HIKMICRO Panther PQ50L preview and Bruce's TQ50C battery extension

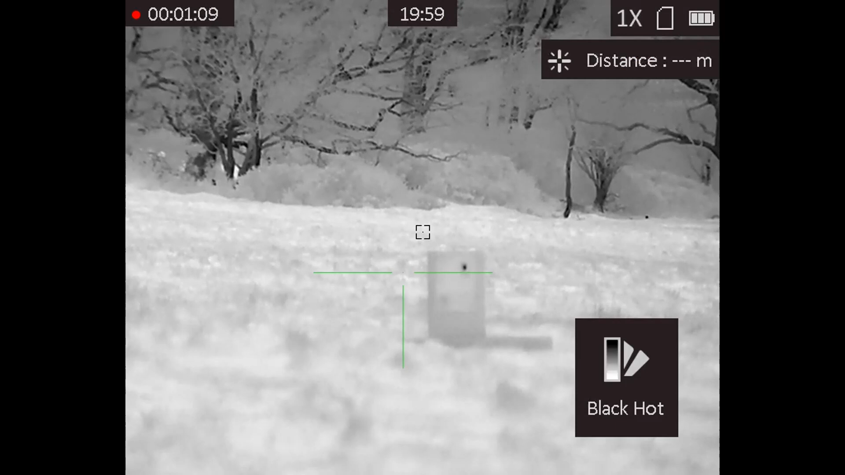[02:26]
white hot black hot fusion and red hot
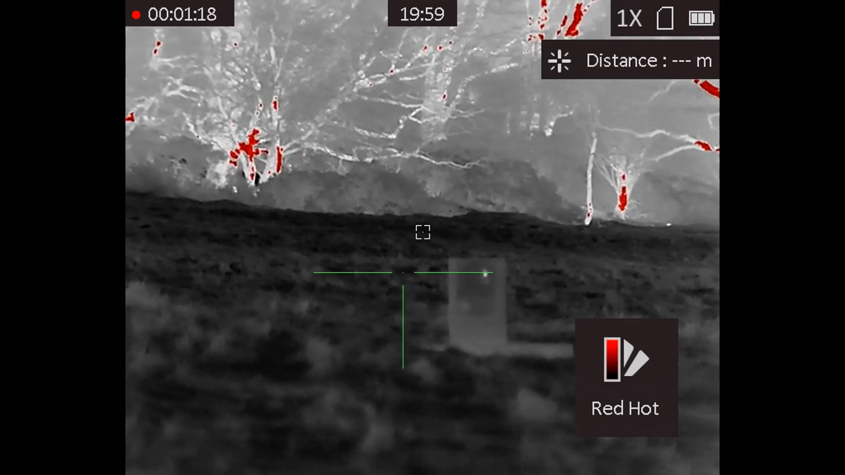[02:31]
are possible so here i'm standing up leaning back against
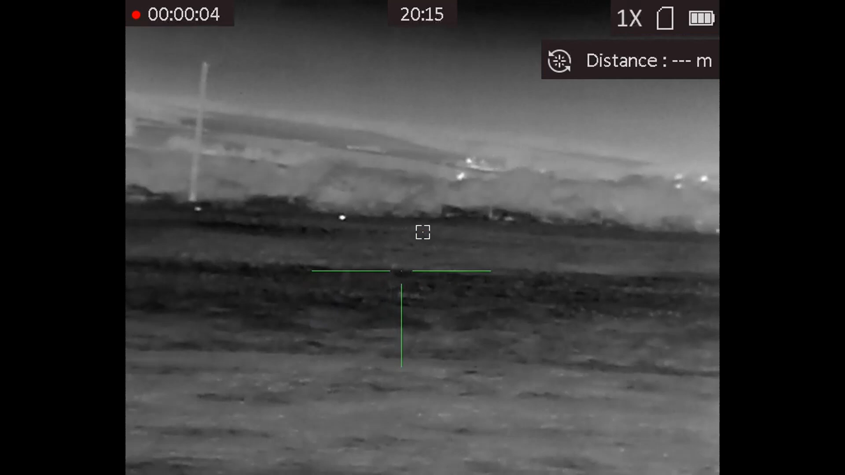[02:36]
the tailgate of carl's 4x4 with the pq50l
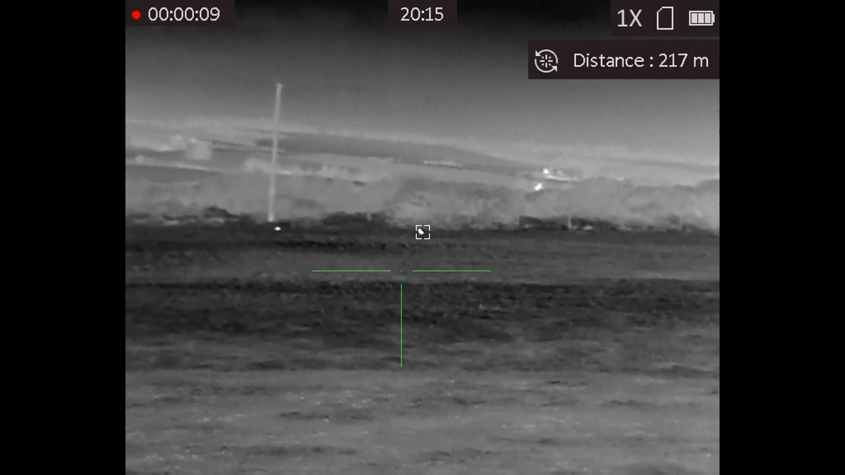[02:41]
you can press the button each time you want to range or if you through the menu if you set it on
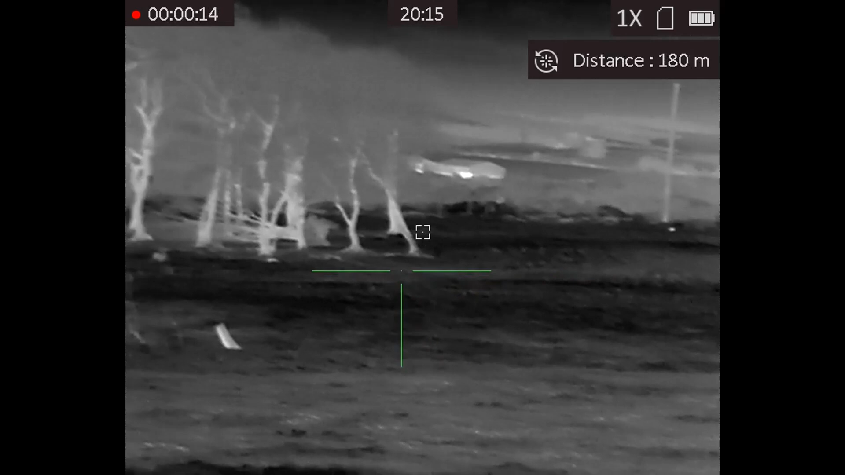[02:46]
automatic ranging uh it'll when you press the button ranging button it'll then range constantly for about 12 or 13 seconds and yeah it it does what it says in the turn it ranged
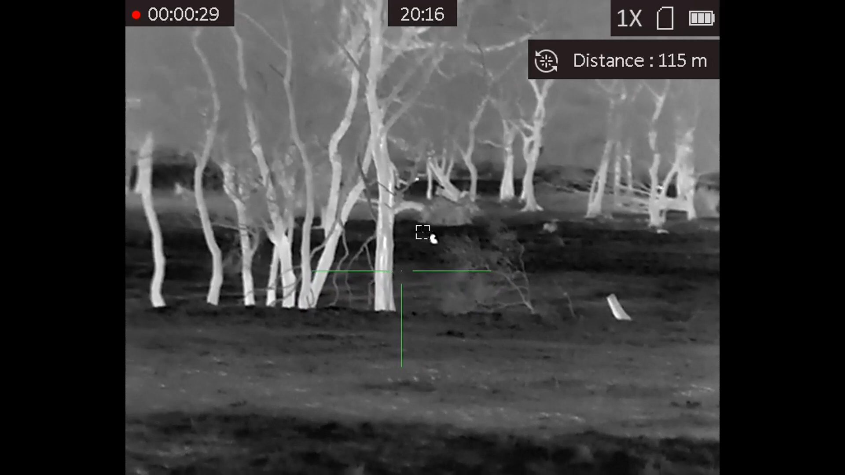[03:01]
rabbits and trees and anything else i pointed out out
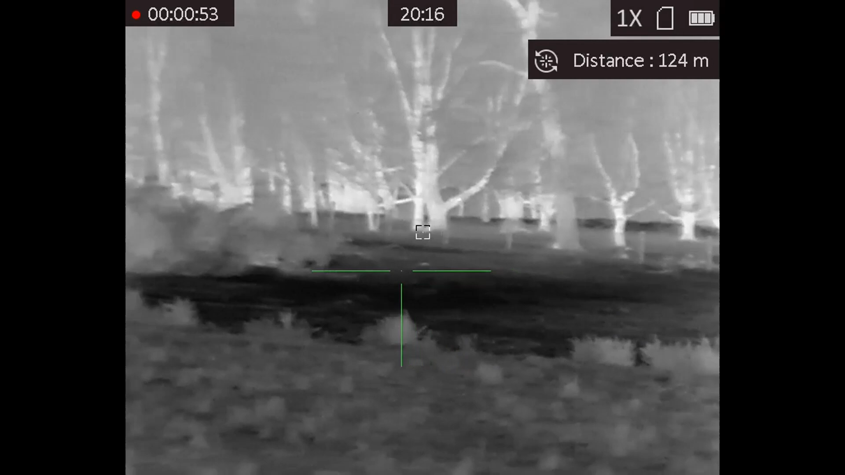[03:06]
to several hundred meters i think the maximum range i got with this was 400 meters
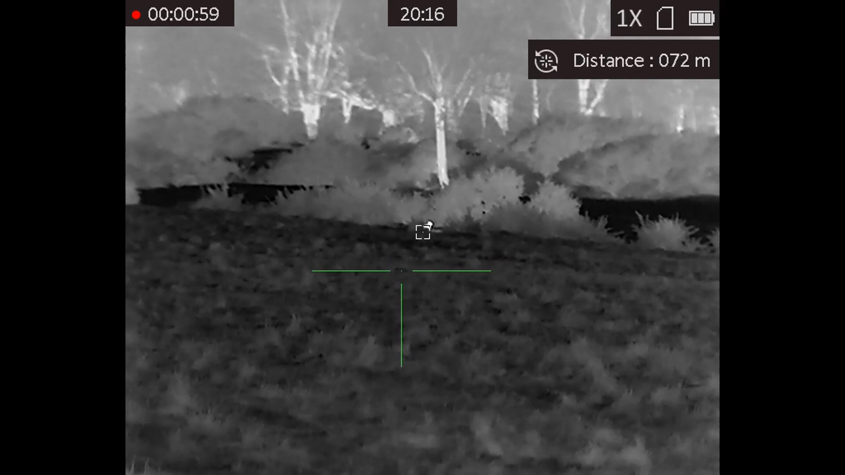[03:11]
but then that's that's where we were you know so superb quality
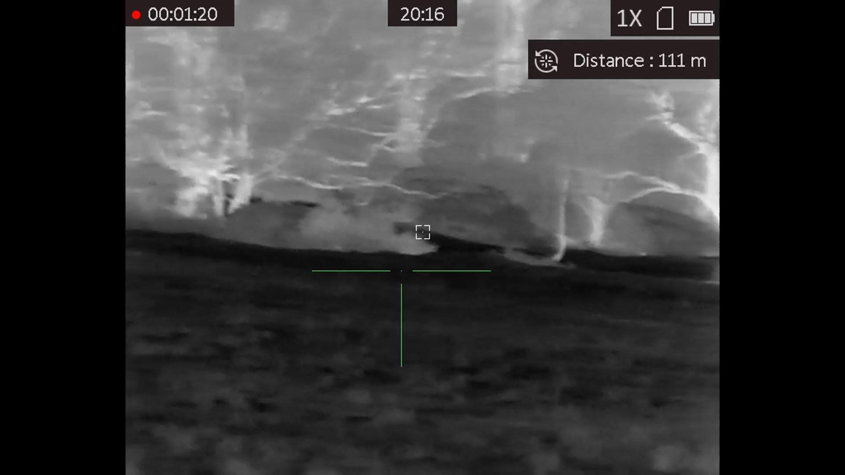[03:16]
i think i'll join carl with my rimfire rifles at some point for some bunny action
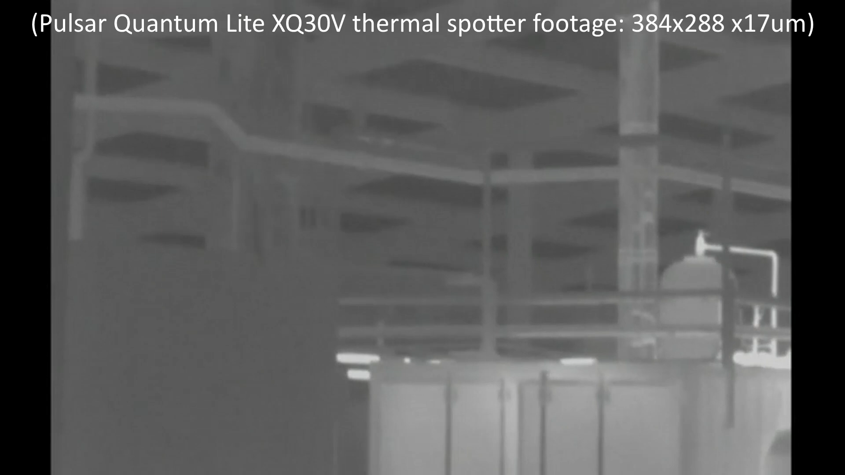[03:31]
and earlier on this afternoon underneath that container
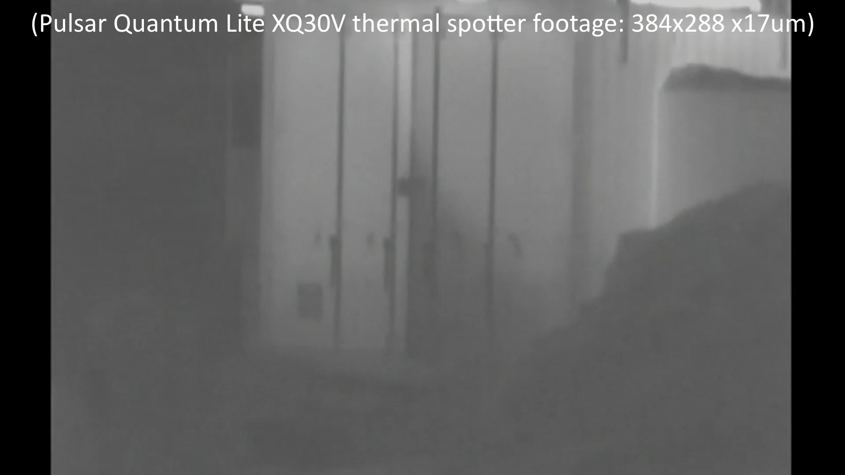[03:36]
i'm just looking at there were rats running around in broad daylight six
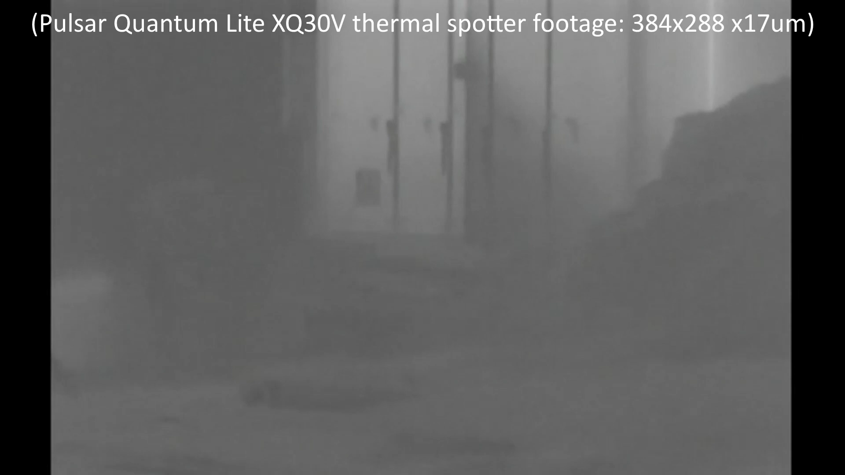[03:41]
feet away from people so we've come back after dark and
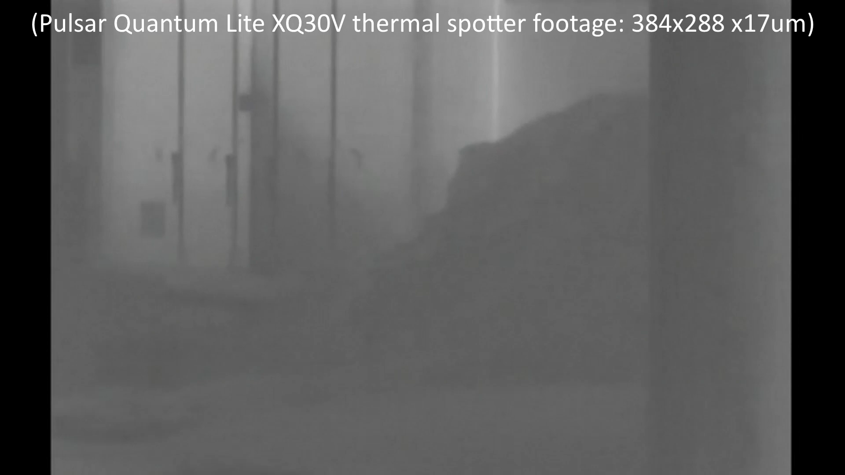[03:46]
there's wood chip on the right nice and clear
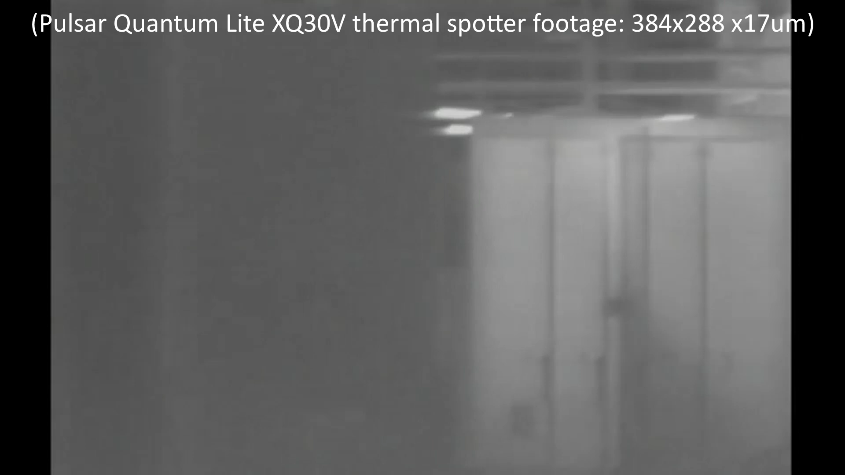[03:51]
with the thermal this is me recording from a pulsar quantum light xq30v have a quick once around the farm yard shed on the left obviously tractor
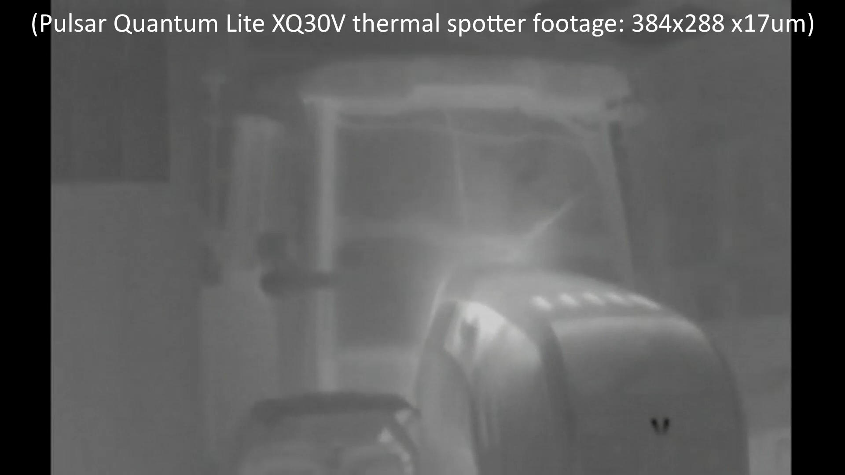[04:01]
very clear and there's carl give it a wave
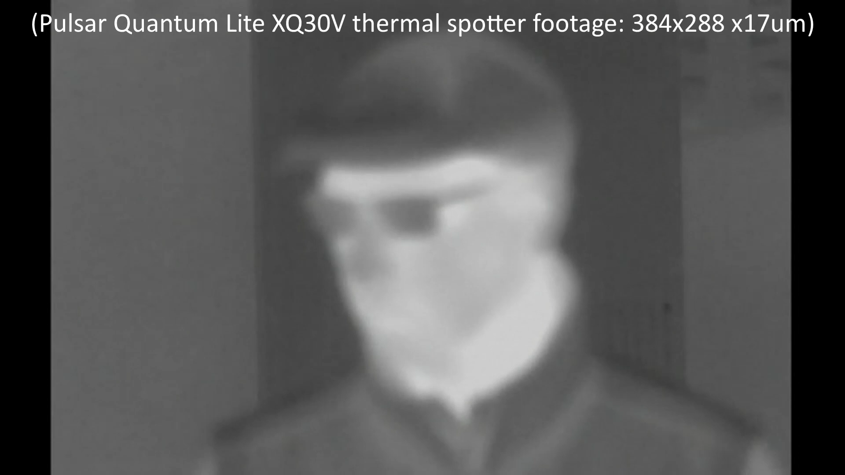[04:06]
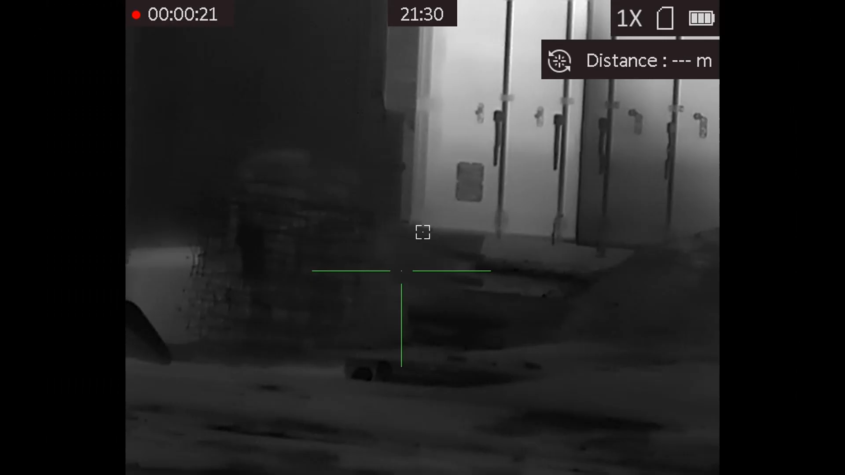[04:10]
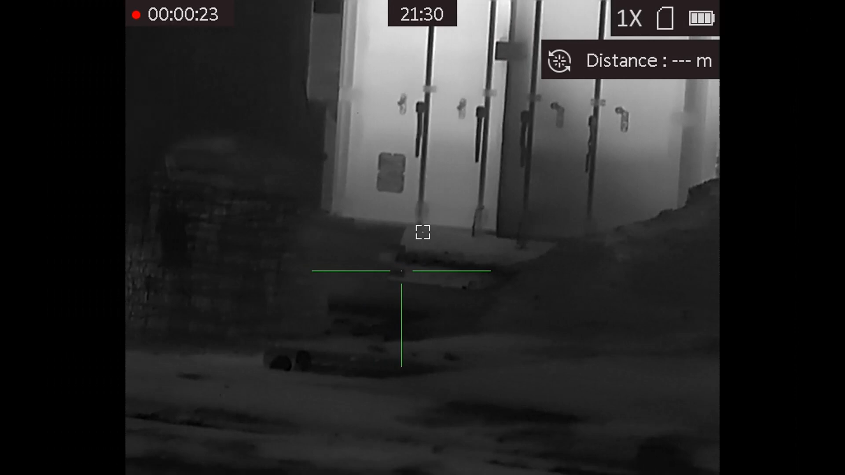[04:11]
here i am set up at 25 27 meters from the glowing biomass boiler that really lights up in the thermal which whichever color palette i chose sadly we learned the hard way
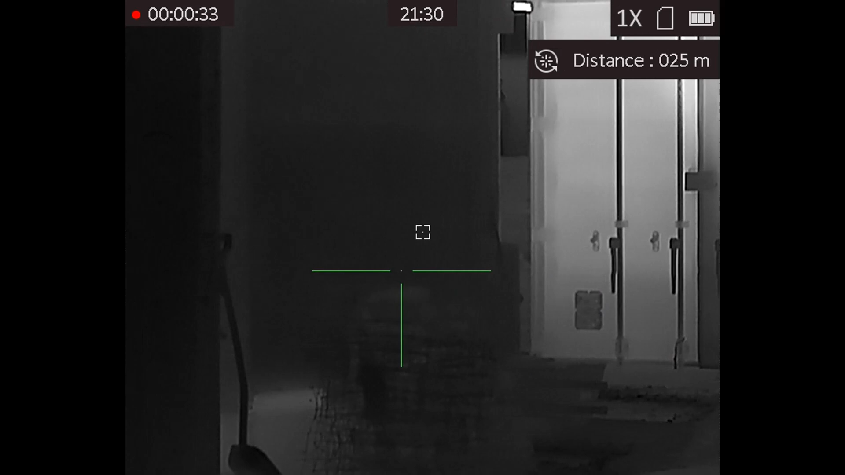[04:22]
that the rats stay undercover in the warmth in the in the den underneath it when it's cold